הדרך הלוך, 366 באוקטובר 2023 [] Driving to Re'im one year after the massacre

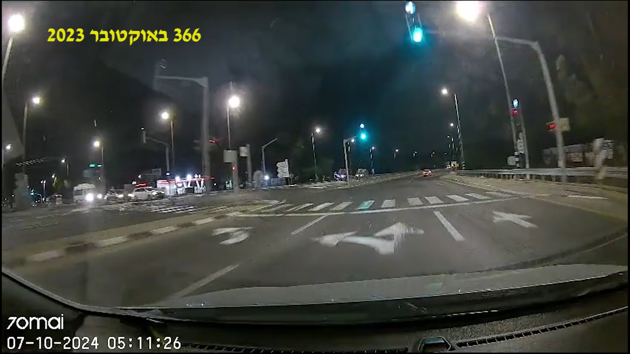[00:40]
שאלתי אותו אם הוא רוצה שאני אשאר, אם הוא צריך שאני אשאר. הוא אמר לי, לא, תיסי, את יכולה לנסוע, רק תשמרי על עצמך. כאן אני פונה ימינה לכביש 234 לכיוון מסיבת הנובה, וזו הייתה הדרך שפלג עשה באותו יום, באותו ערב, כשהוא נסע לעבוד שם בבר. זה כבר צומת רעים, ואנחנו עכשיו, ואני עכשיו, נוסע צפונה על כביש 232
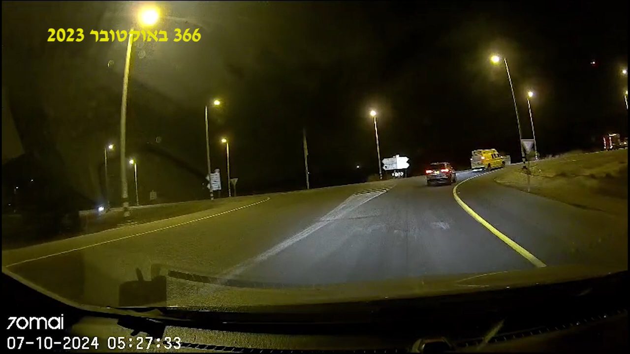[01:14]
לכיוון מקום הטקס. אני לא יודעת איך להסתובב כאן, אולי זו דרך שגם פלג עשה ואני לא יכולה לפנות שמאלה. המון המון המון המון רכבים באים ממול, אני די לחוצה.